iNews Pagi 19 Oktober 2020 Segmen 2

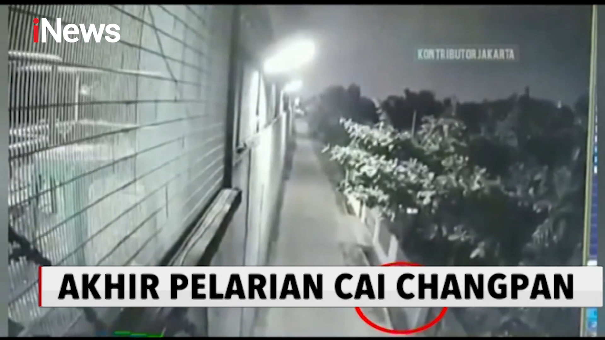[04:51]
Terpidana mati Chai Chang Pan kabur dari lapas kelas 1A Tangerang, Banten pada 14 September lalu pukul 2 dini hari.
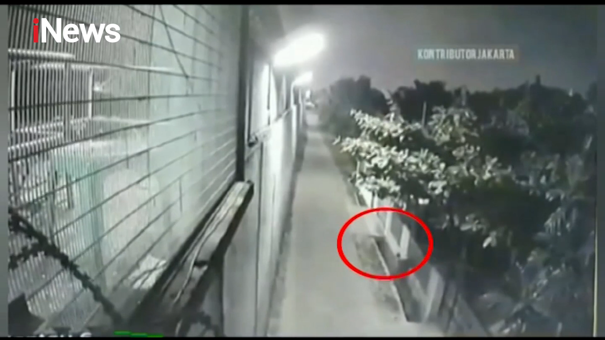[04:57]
Ia tertangkap kamera pengawas keluar dari lubang yang digalinya seorang diri.